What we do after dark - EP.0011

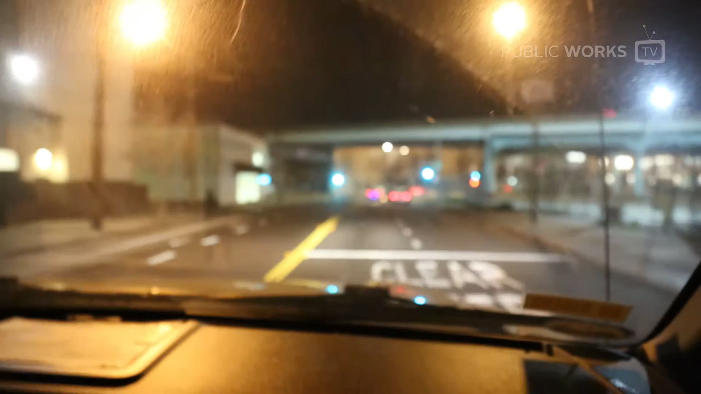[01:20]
Right now we're headed to what I call Ground Zero. That's Stevenson at 7th Street.